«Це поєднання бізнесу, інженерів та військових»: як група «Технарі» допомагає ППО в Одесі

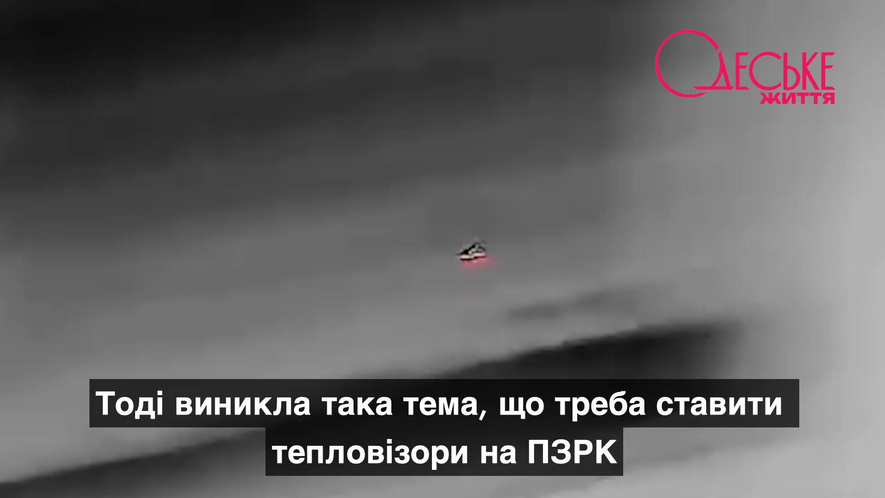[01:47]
І тоді виникла така тема, що треба ставити тепловізори на переносній зенітно-ракетний комплекс.